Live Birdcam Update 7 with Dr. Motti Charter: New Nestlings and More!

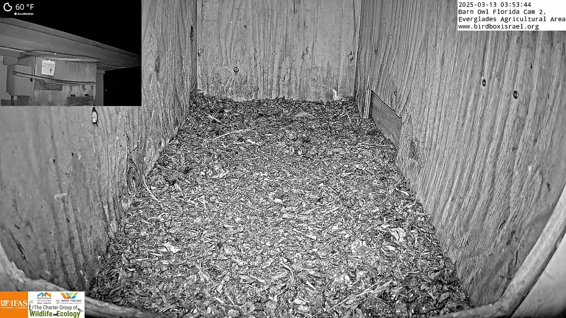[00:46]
Excellent news. All four barn owl fledged in Barn owl, Florida cam number two.
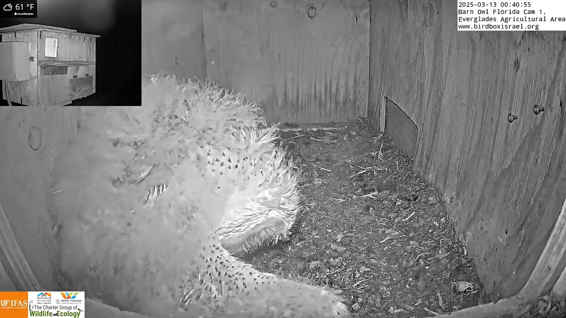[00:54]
These guys, we may see them flying around, coming by at the nighttime sometimes. But in general, they fledged. Hopefully, the female and the male will lay a second clutch.
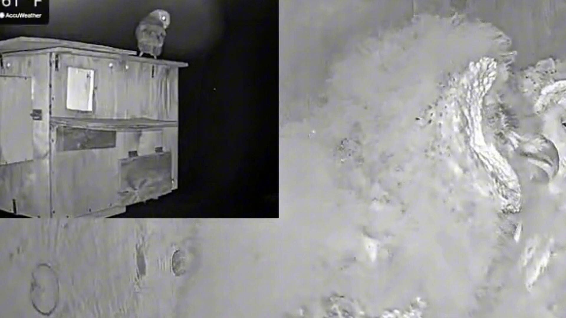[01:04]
Let's see. But we can sometimes even see these. And look at here.
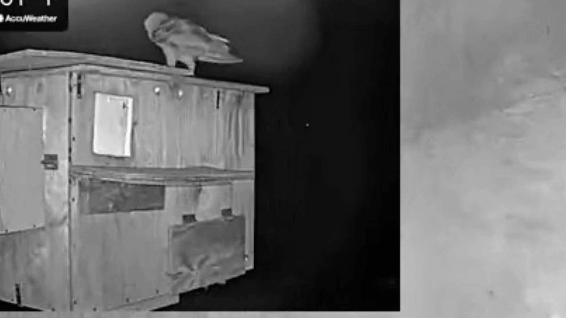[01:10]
We got in the other barn owl, Florida cam number one with three beautiful nestlings. Look at it could be that could have been a fledgling there from Barn owl, Florida cam number two, making a visit. So we may see these guys popping up.
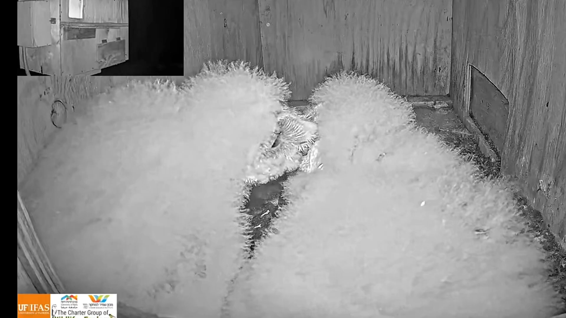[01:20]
The three beautiful barn owl nestlings in Barn owl, Florida cam number one are doing great. Look at these guys pream each other.
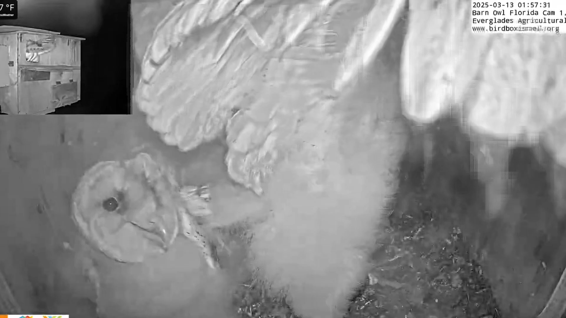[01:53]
And then, obviously, mom and dad are doing an excellent job bringing lots of rabbits and huge rats for these guys to eat. They're able to eat on their own, which is great. They're actually not only able to swallow them, but they also rip up our prey. Look at here, a little jostling between the two siblings. This is very common that they will. There is competition between these guys. They do love each other, but they do compete. But they're able to eat on their own, which is great, which is super important. These guys are just super, super cute, fluffy little owls.
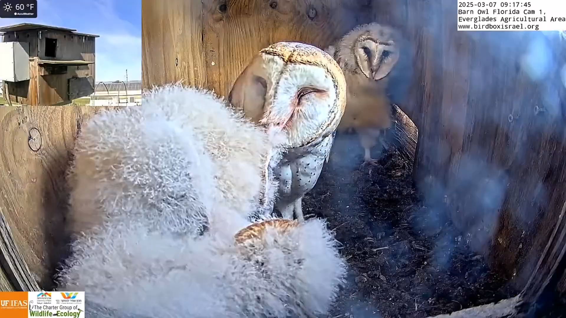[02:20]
The mother loves them and doing a great, great job. So keep an eye on these guys and Barn Owl, Florida cam number one.
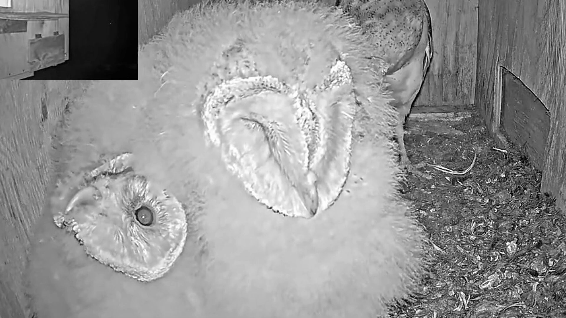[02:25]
In Israel, Barn Owl cam number one, we still have the four beautiful nestlings.
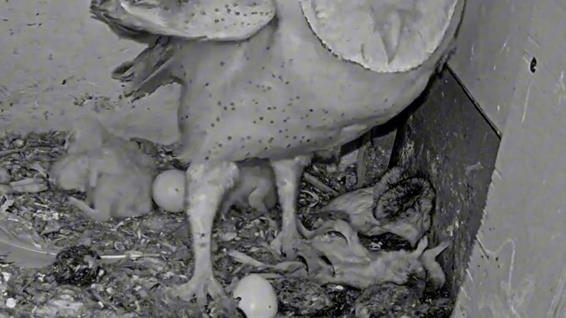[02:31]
The fifth egg did not hatch, which is okay.
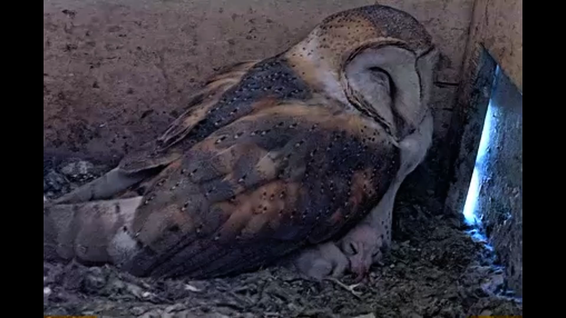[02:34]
Four is enough. These guys are really cute, growing.
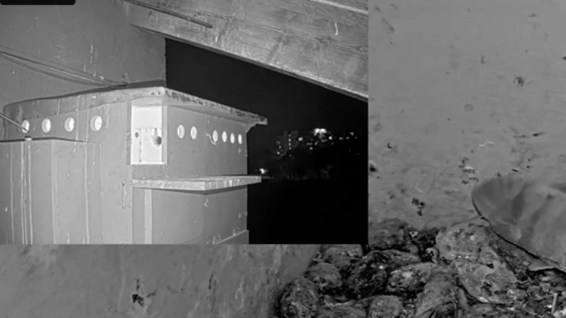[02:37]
Dad is doing a great job bringing the needed
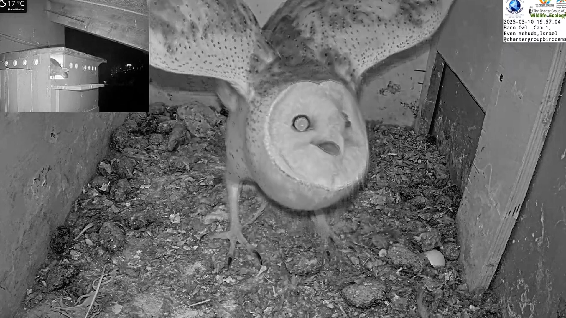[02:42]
amount of food because he's feeding the four nestlings and also the female. He's doing an excellent job doing this, bringing all this food. So these guys are growing very well. They're getting enough food from Dad. He's bringing them a lot of mice, gerds, which is kind of like a gerbil.
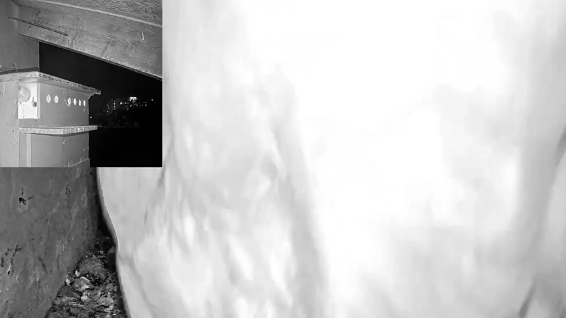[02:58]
And Mom's always very excited to accept these.
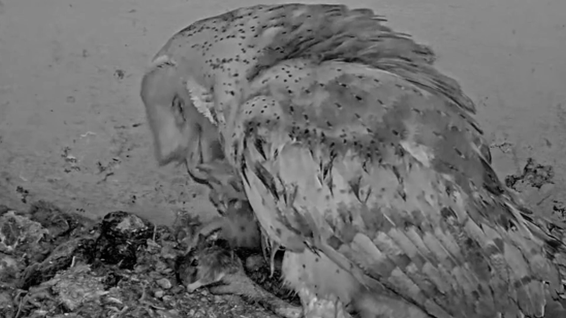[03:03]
And Mom's job is to brood and feed these guys tiny, tiny little bits because they're still not enough to swallow these larger prey and also to protect them.
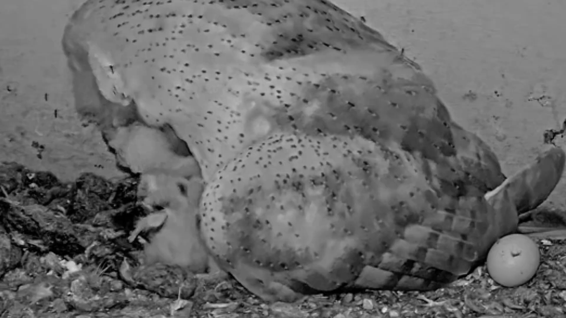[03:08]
And she's doing such a great job feeding these guys, gently feeding these guys.
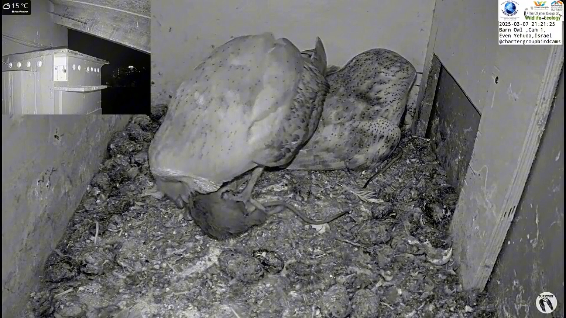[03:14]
Dad's a little bit of a comic. Sometimes he likes to steal food, have a little bite, and then he returns it. But he's bringing enough food, so he definitely deserves that.